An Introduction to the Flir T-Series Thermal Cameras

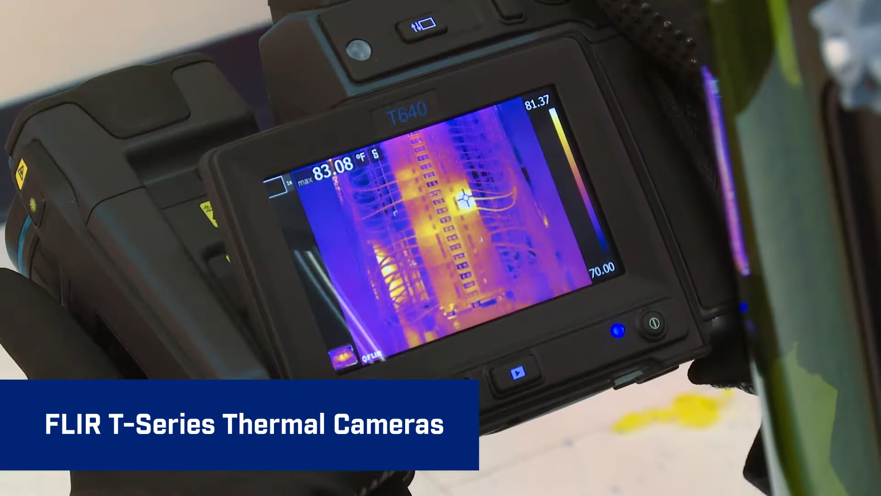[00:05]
On screen: max 83.08°F
T-Series cameras are extremely efficient and easy to use with features like our intuitive user interface that you access
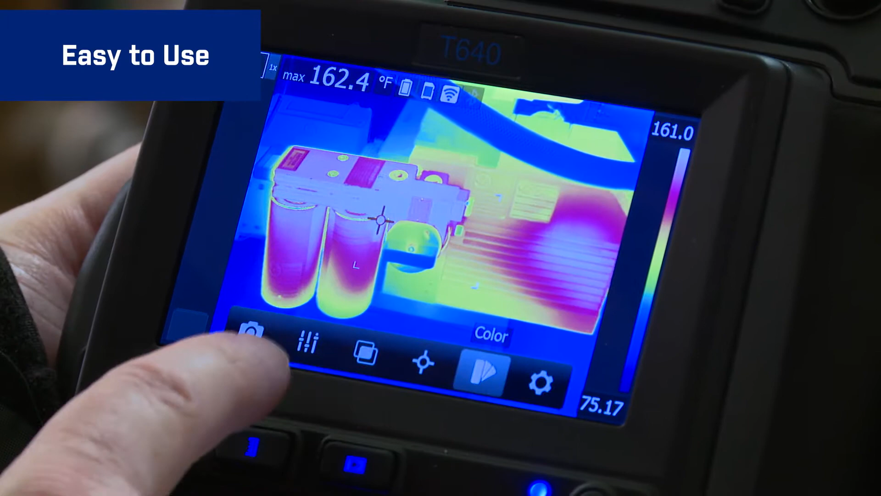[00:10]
On screen: max 162.4°F
by tapping the touchscreen or the simple buttons.
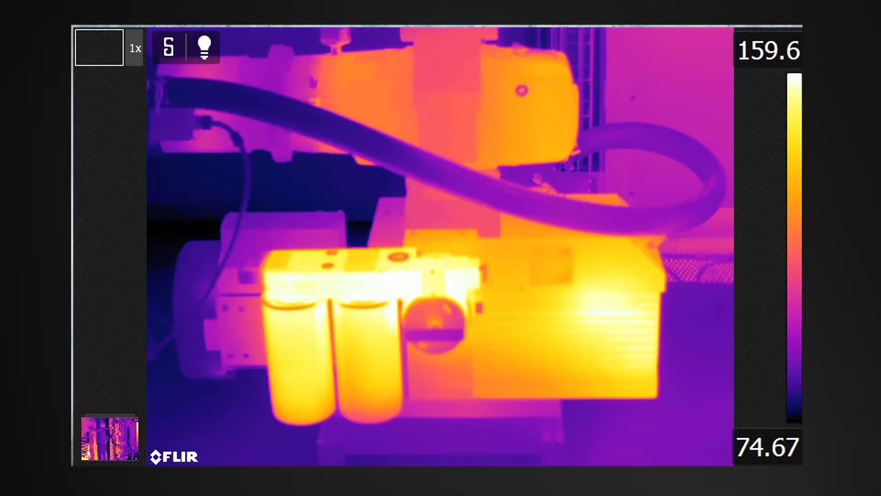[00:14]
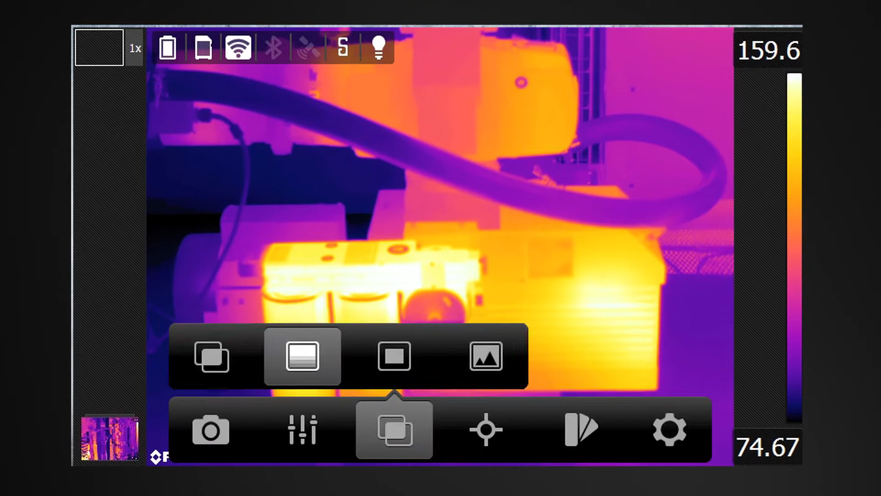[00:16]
Get to parameter settings fast, color palette choices, image modes, and in-camera temperature measurement tools.
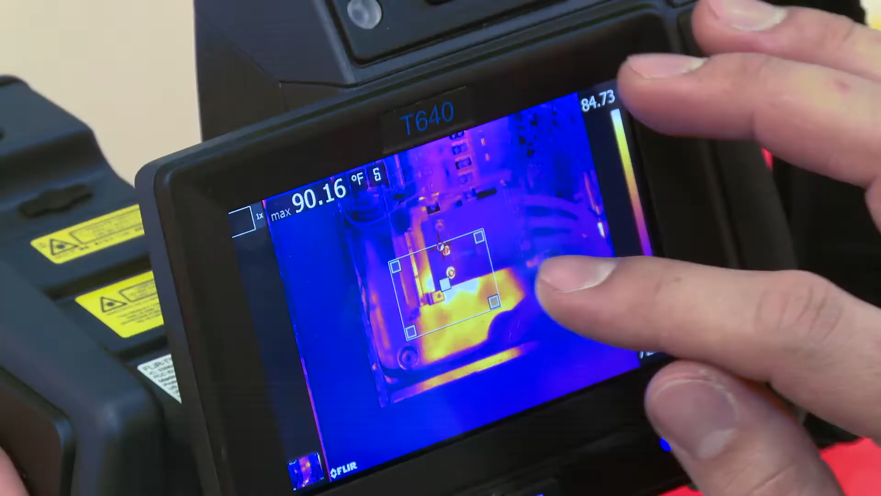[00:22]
On screen: max 90.16°F
If you can work a smartphone this is just as easy.
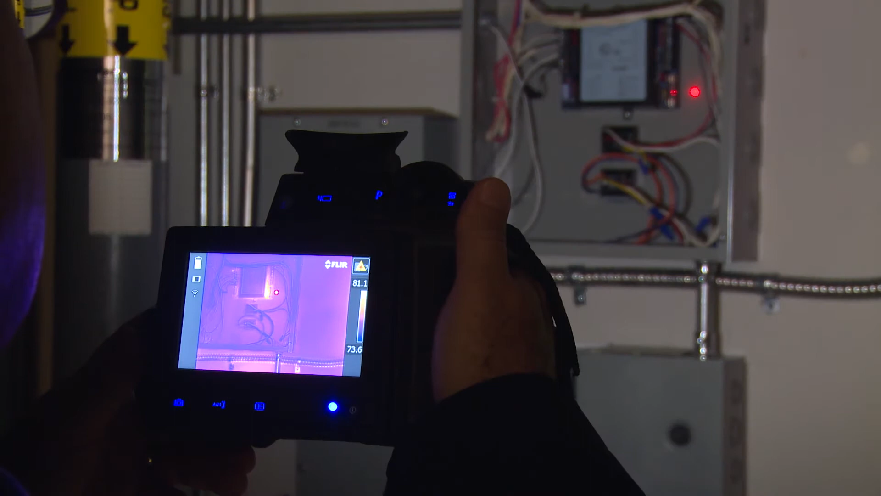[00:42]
handy for marking visible images to help you further document problem locations.
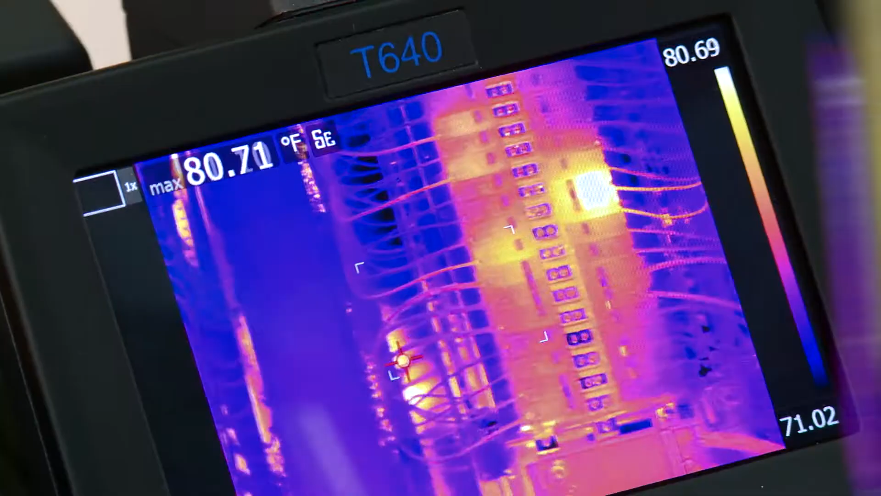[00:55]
On screen: max 80.71°F
T-Series also features compass and GPS on many models.
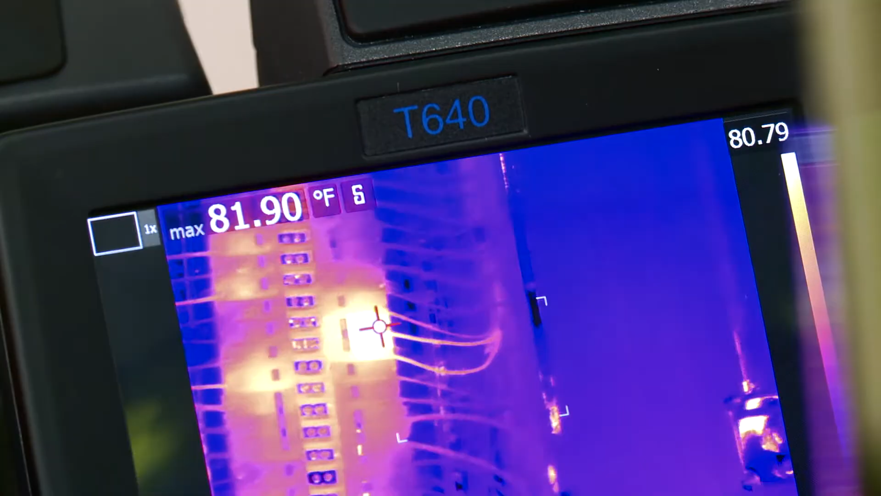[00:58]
On screen: max 81.90°F
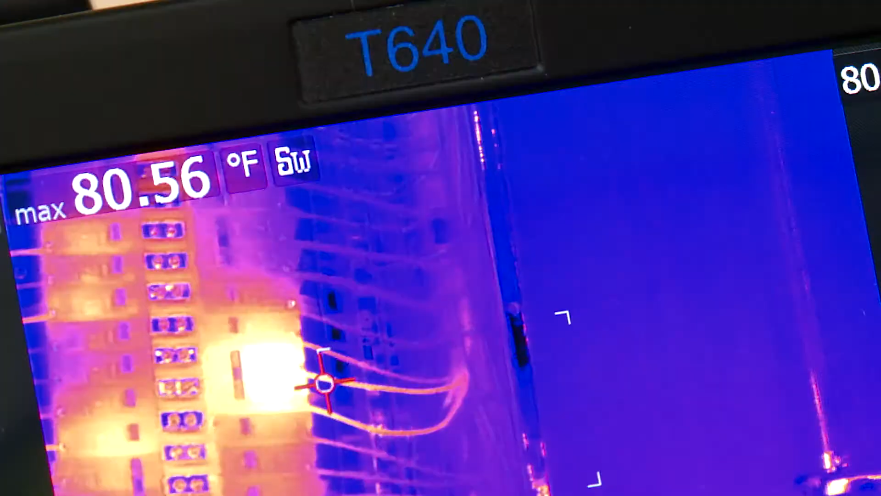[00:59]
On screen: max 80.56°F
Stamp pointing direction and geolocation data onto images that automatically transfers to the reports you generate.